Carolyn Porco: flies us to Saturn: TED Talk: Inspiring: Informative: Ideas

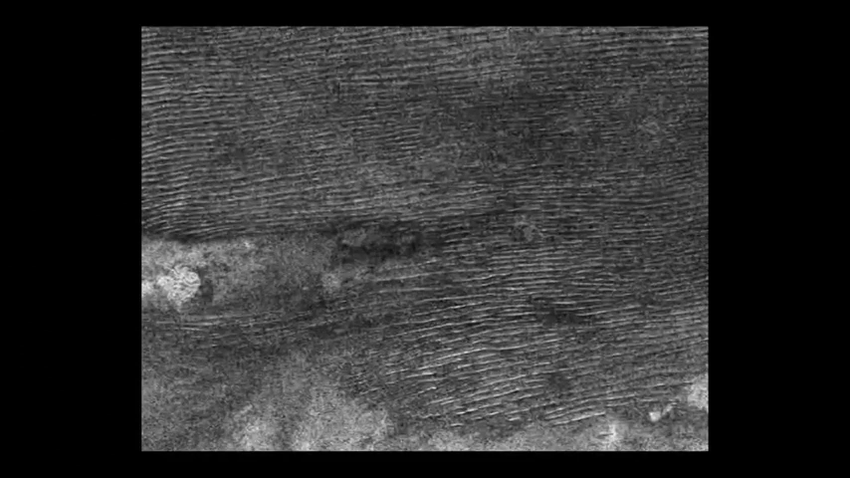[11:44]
Okay, these are dunes that are 100 meters tall, separated by a few kilometers, and they go on for miles and miles and miles. There's hundreds, up to 1,000 to 1,200 miles of dunes.
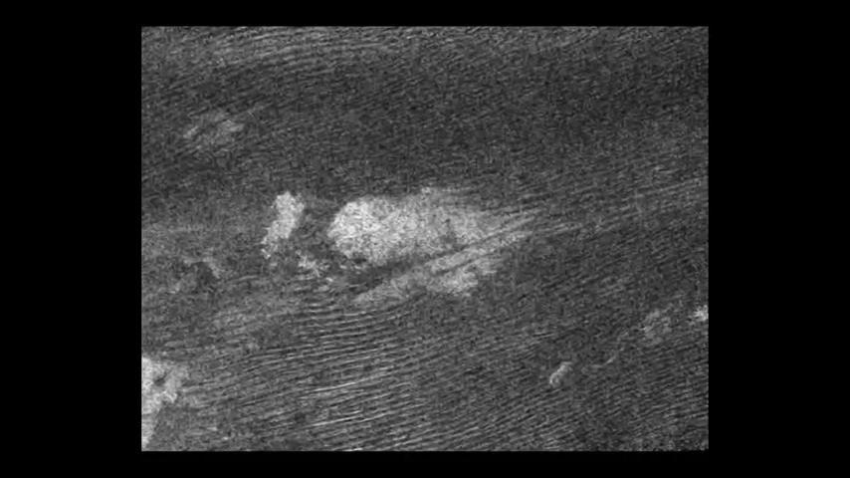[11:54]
This is the Saharan Desert of Titan.
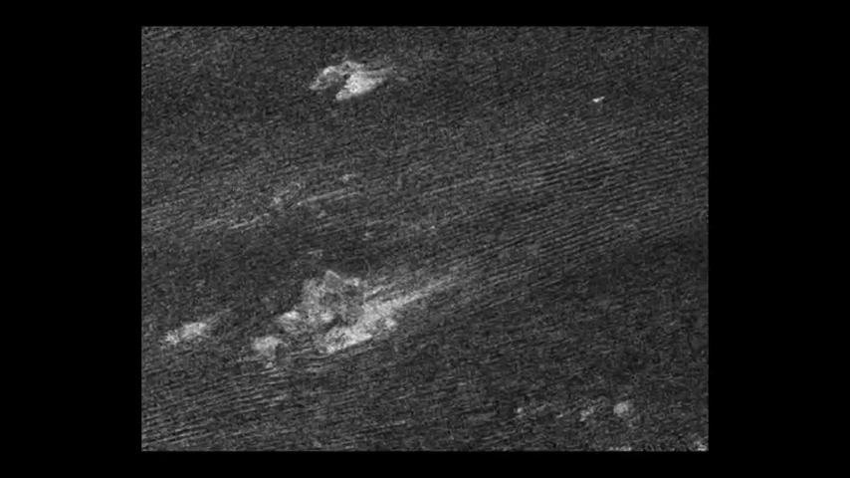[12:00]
Okay, it's obviously a place which is very dry, or you wouldn't get dunes.
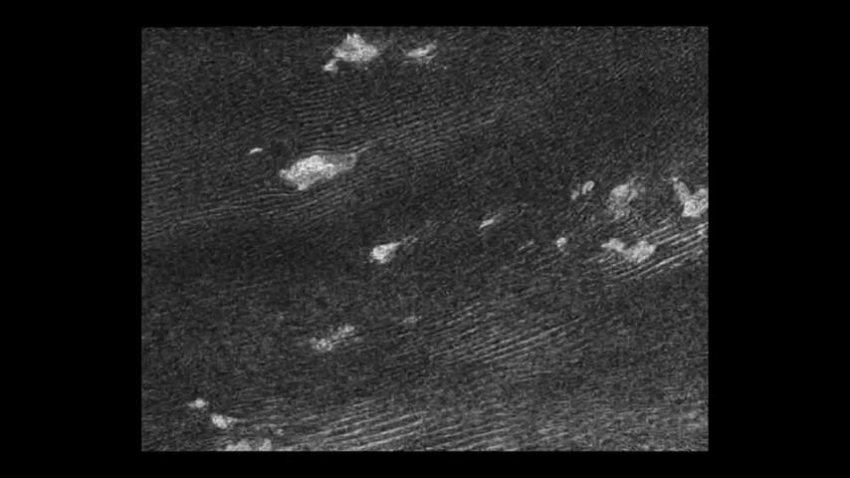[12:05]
So, again, it got puzzling that there were no bodies of fluids until finally we saw lakes in the polar regions.